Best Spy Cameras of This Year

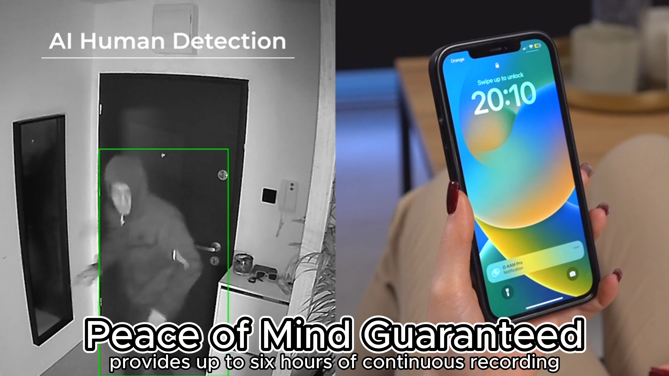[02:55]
Activate power saving mode for extended battery life, lasting weeks depending on PIR motion detection triggers.